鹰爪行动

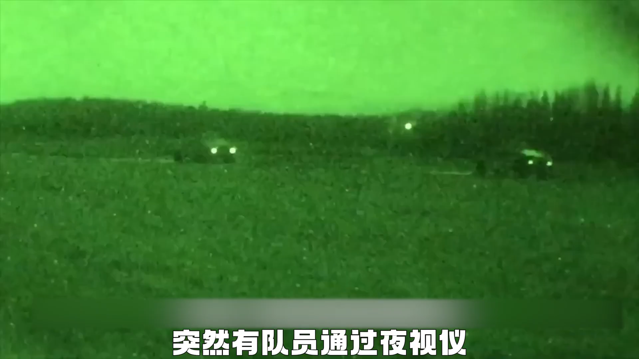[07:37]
突然有队员通过夜视仪,
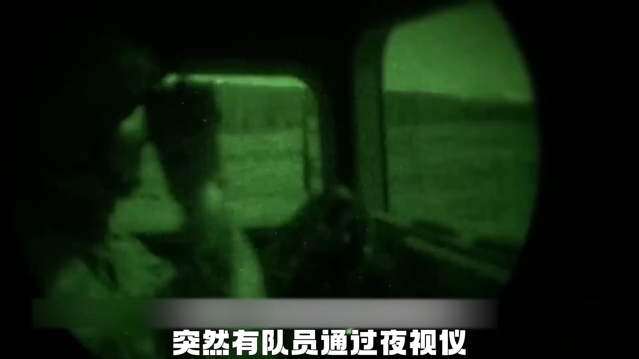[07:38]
发现远处有一辆油罐车正向自己这边驶来。